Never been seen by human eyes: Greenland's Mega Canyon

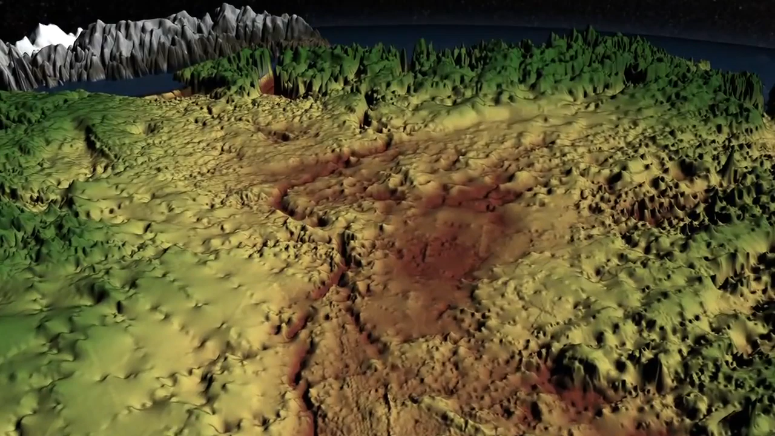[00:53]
From the interior of Greenland, the canyon snakes around up to the fjord of the Peterman Glacier on the northern coast. And researchers suspect it may play a major role in transporting meltwater below the ice surface into the Arctic Ocean.